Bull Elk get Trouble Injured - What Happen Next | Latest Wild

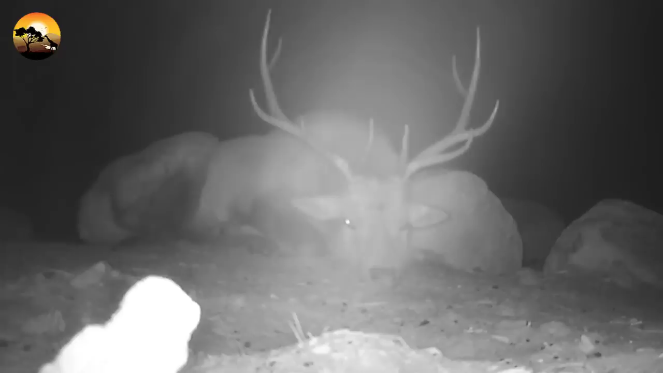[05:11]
This cougar defeated and ate the wounded elk at nightfall.